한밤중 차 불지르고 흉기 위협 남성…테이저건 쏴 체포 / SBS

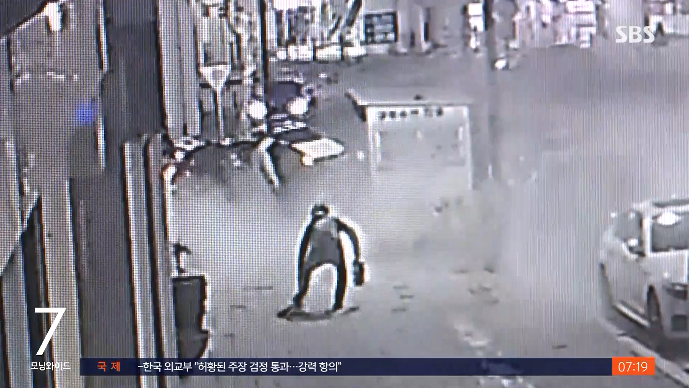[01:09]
사건이 발생한 현장입니다. 흉기를 든 남성이 행인들을 위협하면서 인근 주민들이 공포에 떨었습니다.